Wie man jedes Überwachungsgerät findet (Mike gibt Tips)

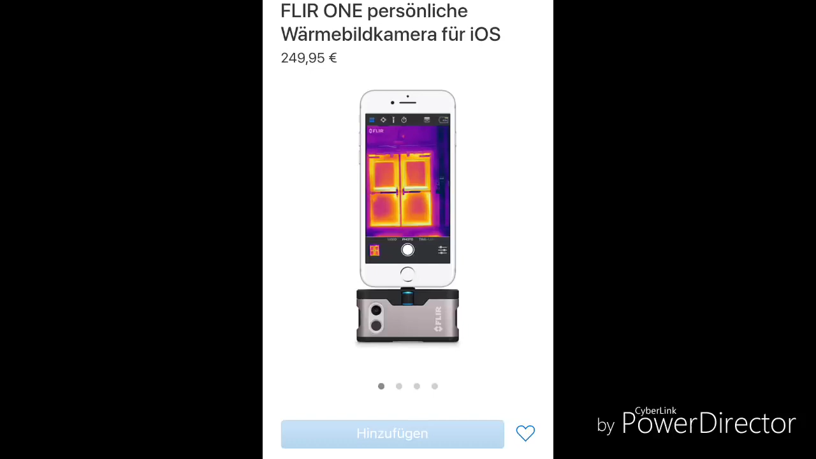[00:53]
Ihr seht hier die neueste Version und hier ist auch ein älteres Modell,
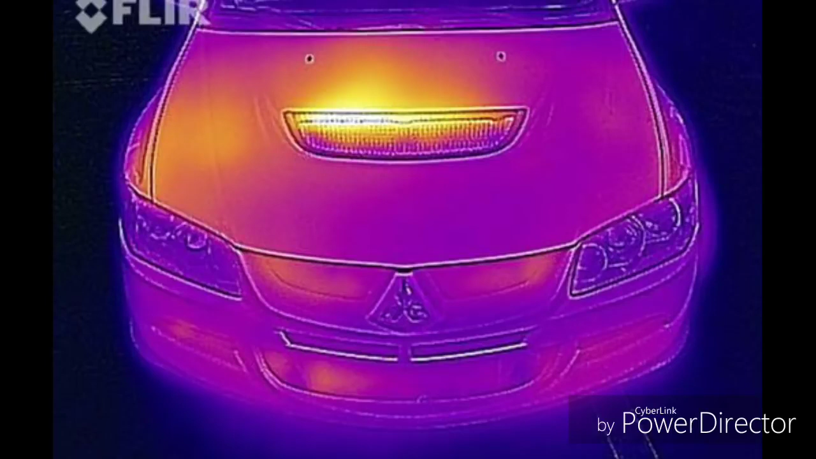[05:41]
dass man die Form des Pkw sehr gut erkennen kann mit dieser Infrarot-Kamera, weil noch ein zweites Bild drüber gelegt ist, nämlich ein normales. Das taugt als Kamera natürlich nicht viel, aber um die Konturen zu zeigen, langt es wunderbar. So, im nächsten Bild möchte ich euch zeigen, wie die FLIR-WAN-Infrarot-Kamera Temperatur darstellt. Wir sehen hier auf der linken Seite dieses Blaue, Blau und Schwarz. Das sind so Temperaturen von 10 bis 25 Grad. Und wenn es orange ist, ist das normalerweise so eine Temperatur von 30 bis 35 Grad.
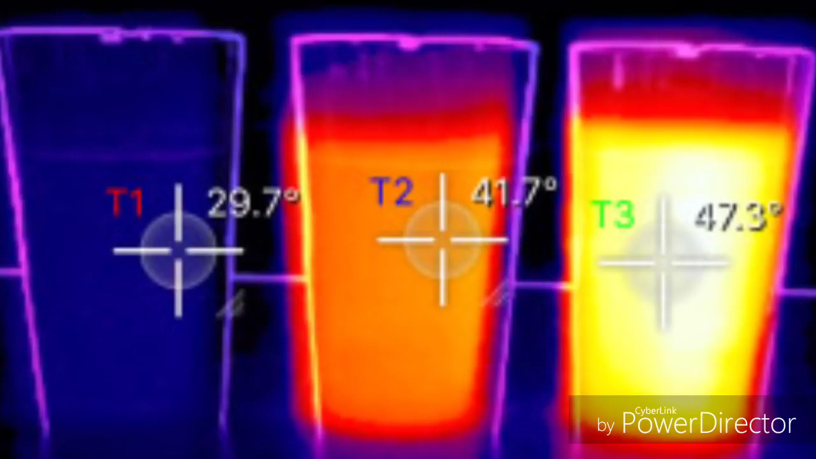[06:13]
Und wenn eine Sache im Gegenstand richtig heiß ist, dann wird das so Gold dargestellt, beziehungsweise richtig weiß. Ich zeige euch das hier nochmal an der Kaffeetasse in Fahrenheit. In diesem Bild sehen wir den Rand einer Kaffeetasse und der Kaffee darin, der ist weiß, also der ist ganz heiß. Und der Rand dieser Kaffeetasse hat 72,7 Grad Fahrenheit.
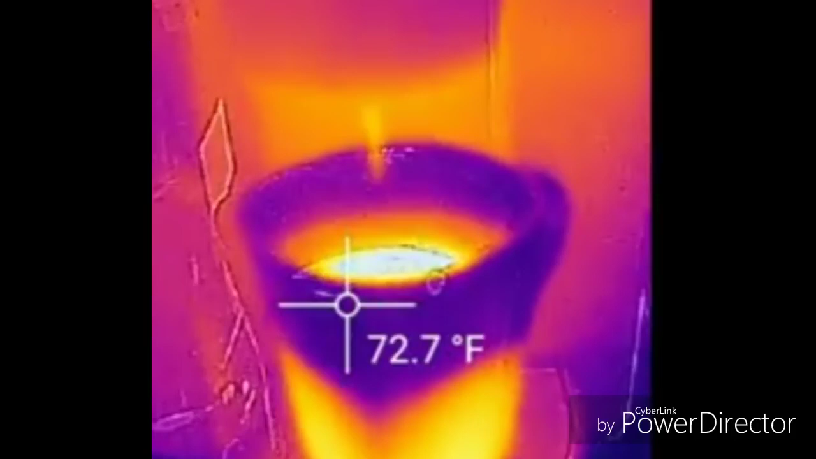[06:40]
On screen: spot 72.7°F
Das sind ungefähr 25 Grad. Und wenn ich das Fadenkreuz dieser Infrarot-Kamera genau auf den Wasserstrahl halte, der in die Tasse geht, da sehen wir 135 Grad Fahrenheit. Das entspricht so in ungefähr 45 Grad Celsius.
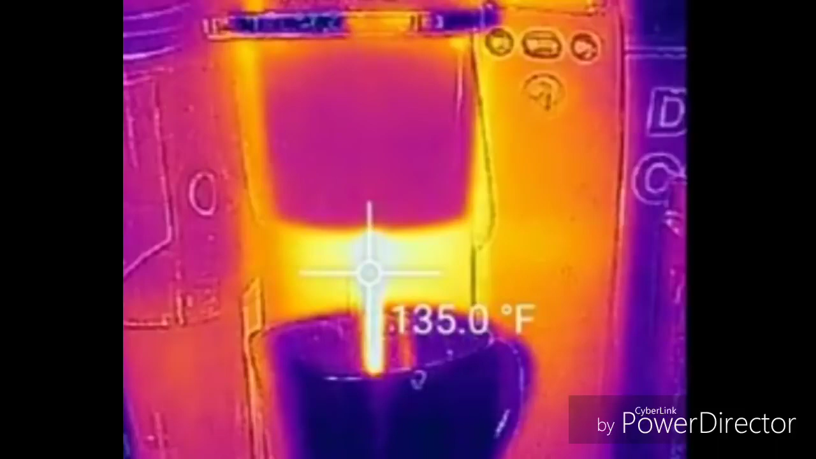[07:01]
On screen: spot 135.0°F
So, und jetzt kommen wir zu dieser Fehlfunktion, die die Kamera hat, wenn sie auf Skalarwellen trifft. Skalarwellen sind die Wellen, die von einer Tesla-Spule abgestrahlt werden. Und da seht ihr hier zum Beispiel ein Fenster, hinter dem eine Tesla-Spule ist, ein Überwachungsgerät. Und ihr seht die weiße Farbe, die normalerweise für 45, 50 Grad steht.
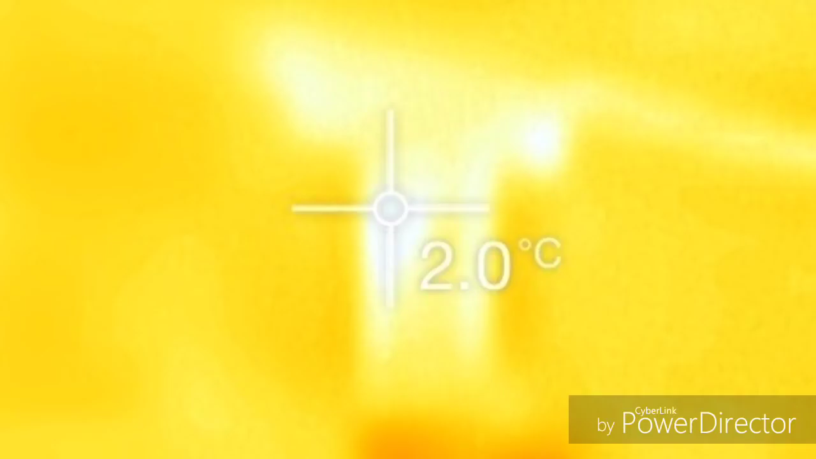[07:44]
On screen: spot 2.0°C
Und da steht jetzt plötzlich im Fadenkreuz 2 Grad. Und das ist ein eindeutiger Beweis, dass dort eine Tesla-Spule bzw. ein Überwachungsgerät dahinter steht. Ein weiteres Beispiel hier aus meiner Wohnung. Ihr seht hier diesen weißen Fleck in der Wand. Ich zeige nachher, zu was der dazugehört. Und daneben steht 14 Grad. Und es kann nicht sein, dass ein weißer Fleck 14 Grad nur hat. Da muss Strahlung eines Überwachungsgerätes durchkommen. Ich zeige euch das nochmal hier, wie das aussieht, wenn kein Überwachungsgerät im...
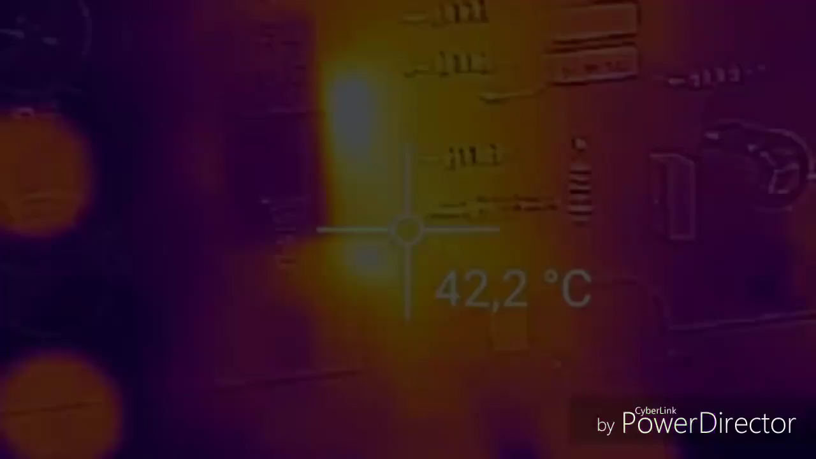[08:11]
On screen: spot 42.2°C
Da seht ihr hier die weiße Farbe und das Fadenkreuz ist ein bisschen neben der weißen Farbe und zeigt hier 42,2 Grad an.
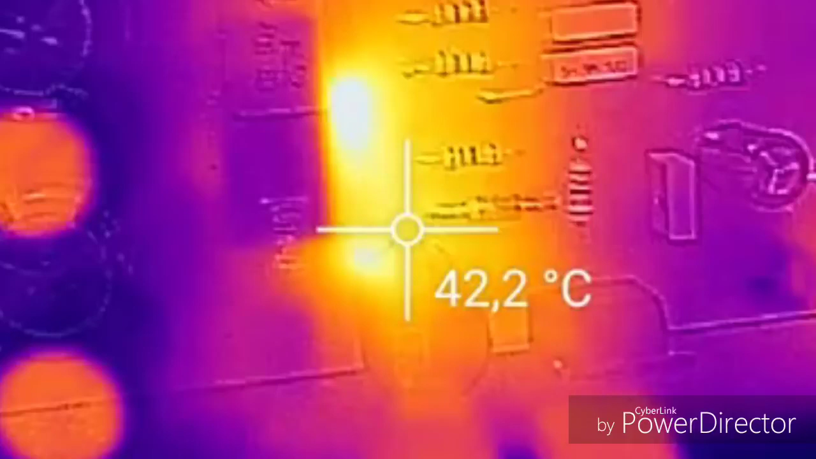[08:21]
On screen: spot 42.2°C
Also überall, wo weiß ist, müsste normalerweise 50 Grad stehen, so circa.